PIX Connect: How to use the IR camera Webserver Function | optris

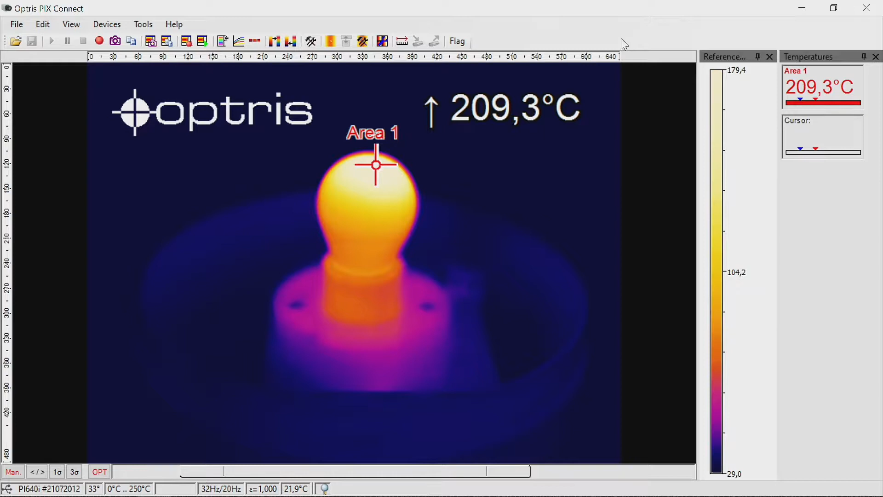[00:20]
To activate the web server, go to the menu Tools, Configuration, External Communication.
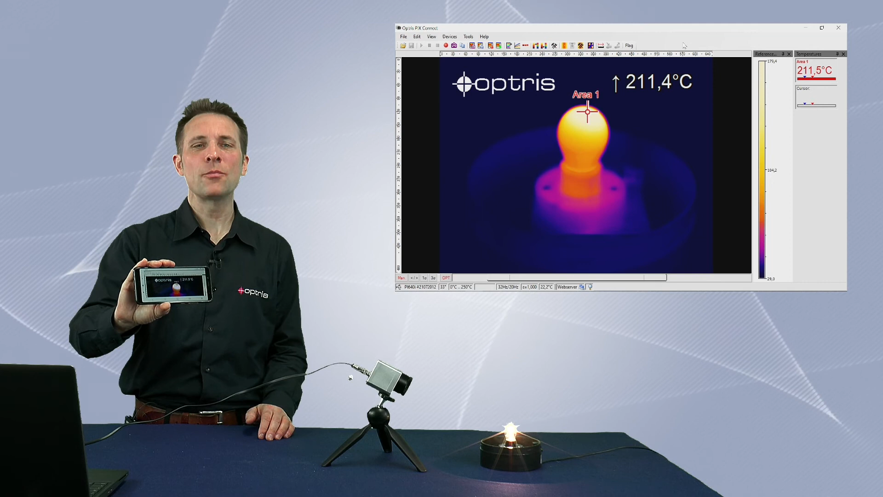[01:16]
With a web server, you can observe your application remotely anytime and from any PC or mobile device, which has access to the network.